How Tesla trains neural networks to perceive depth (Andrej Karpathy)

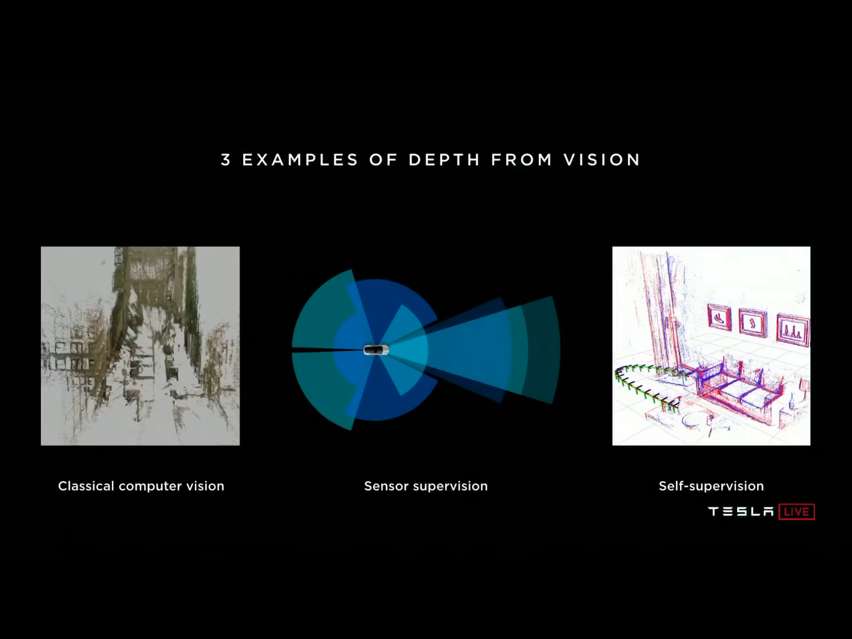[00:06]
A classical approach, and two that rely on neural networks.